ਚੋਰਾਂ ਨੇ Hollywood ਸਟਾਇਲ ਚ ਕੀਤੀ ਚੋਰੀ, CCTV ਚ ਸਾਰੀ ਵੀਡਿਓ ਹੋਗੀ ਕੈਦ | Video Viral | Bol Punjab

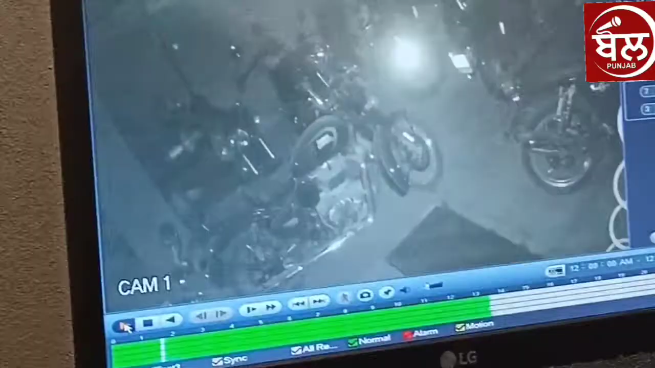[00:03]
ए वीडियो ए बुल्ट दे शोरूम दी शोरूम दे विच बुल्ट देखन दे लई हजारान लोक एक दिन दे विच जरूर आउन देने पर कीमत दे कुछन तो वाद ही चले जान देने खाली
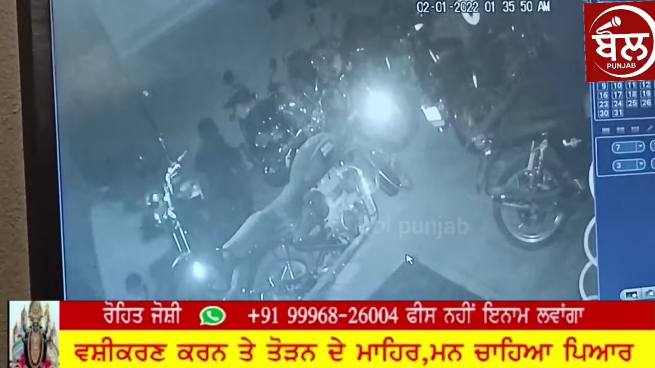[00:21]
हर्थ पर एक व्यक्ति दे वलनों एक नहीं दो नहीं सगो पंच बुल्ट एत्थों लजाए गई ने दसांगे आखिरकारे पूरी कहाणी किया आते कीमे
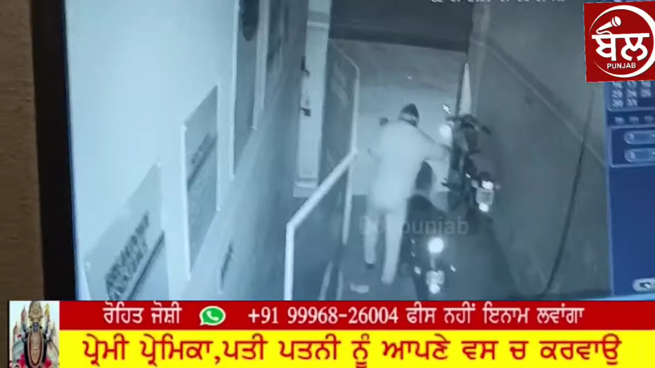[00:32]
रात दे समय लजाए गई ने पर उस तो पहला देख लोगो है सारी वीडियो जिस दे विच एक नहीं सगो पंच बुल्ट एक को समय ते लजाए गई